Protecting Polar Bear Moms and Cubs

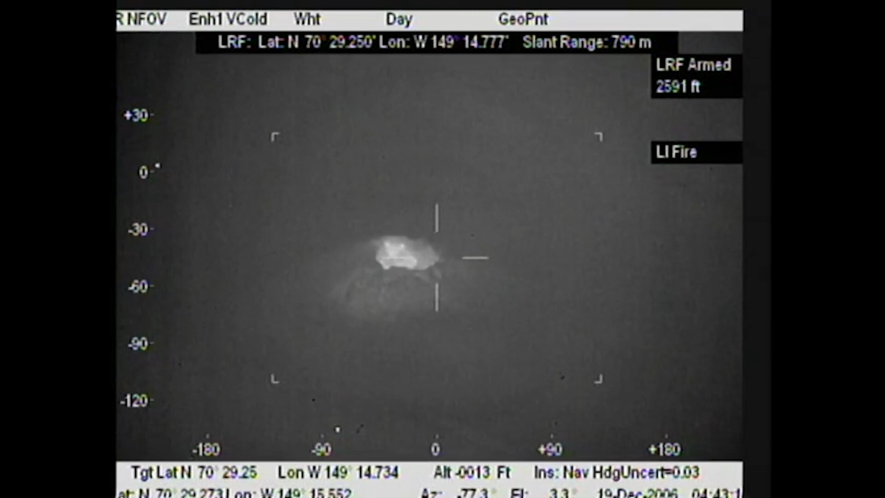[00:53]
Something that sees a thermal signature coming out of the snow is very promising, but it relies on very stable weather conditions in the Arctic, and that's been changing over the years.